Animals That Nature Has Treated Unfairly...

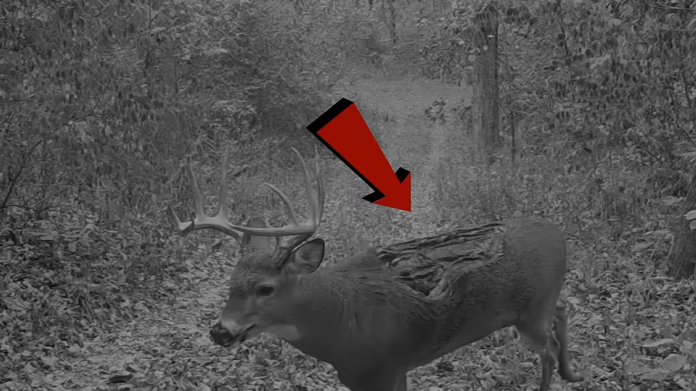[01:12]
Zombie Deer In southern Illinois, a trail camera captured unsettling footage of a white-tailed buck with its back entirely missing. The poor deer was walking through a quiet area, looking hopeless.
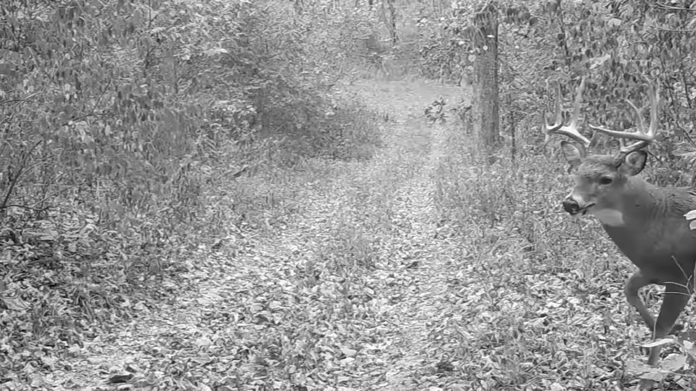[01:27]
But there was no one around to help. The deer's wounds were so intense, one could see its insides.
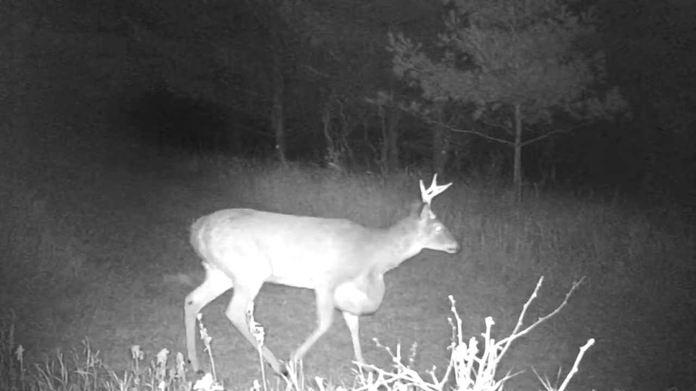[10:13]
This buck suffers from a rare hydrocyst, an abnormal growth that typically appears after a traumatic injury. It's possible this buck tussled with another. And although it survived, it emerged with a huge bulge, sitting prominently in the brisket area.